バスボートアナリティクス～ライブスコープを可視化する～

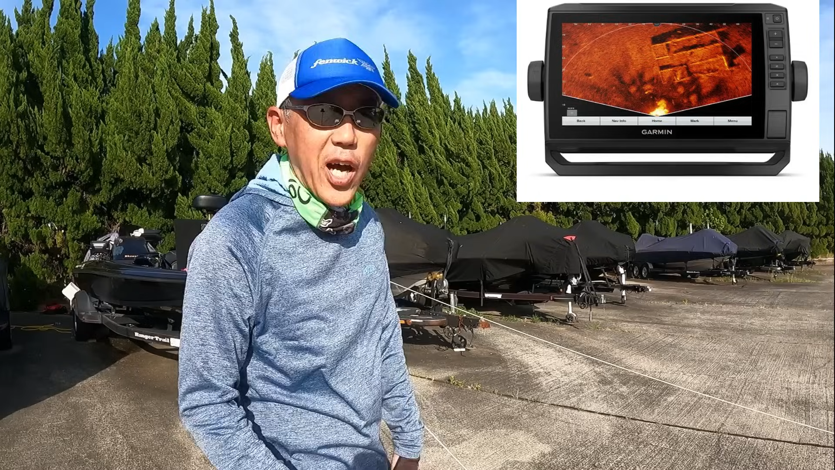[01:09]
こうなんかパースペクティブとか あのこれがこうでとかと画面見せられてですねあとその皆様の見たことあると思うんですけどちょうどあの魚が食う瞬間とかを 画面でこう映しているとかあると思うんですけどじゃああれが実際ですね どうなっているかというのをですねちょっとあの可視化してみようということで作ってみました
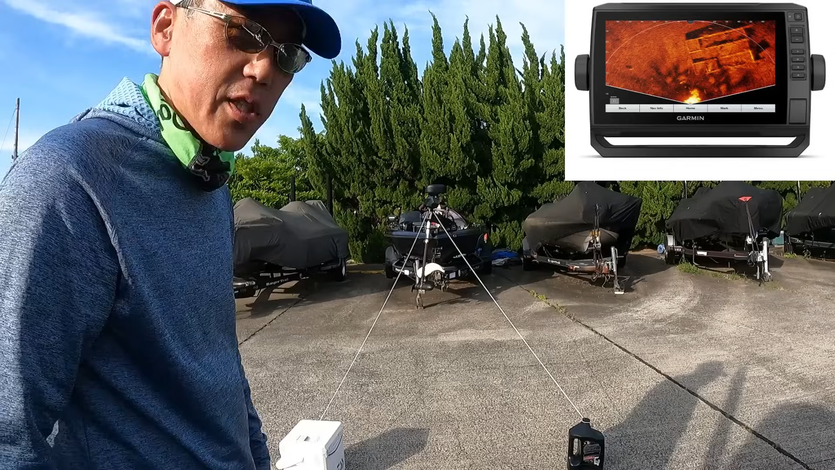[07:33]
射角ですねあの振動子がついているところの射角をやりましたじゃあ次はパースペクティブモードです パースペクティブモードっていうのは振動子を横にしたやつなんですけども150度だそう ということで150度をやってみましょう
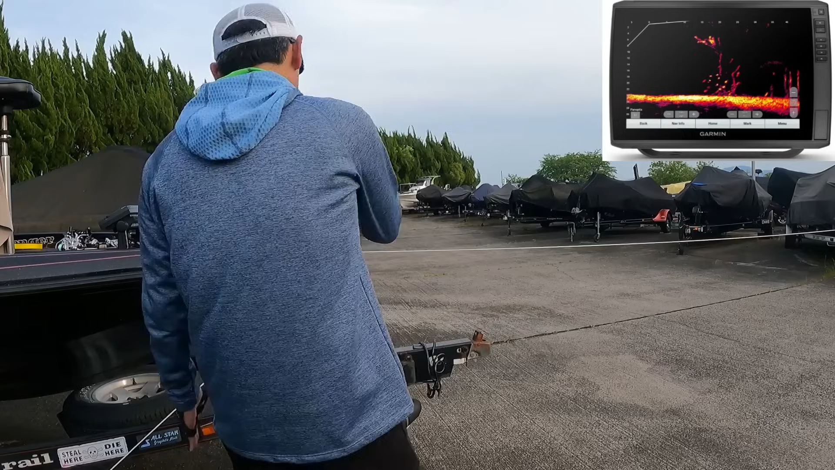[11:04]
90度と45度90たす45で135となります振動子の付け方によって微妙に違うんですけども基本的には90度と40度なのでこんな感じ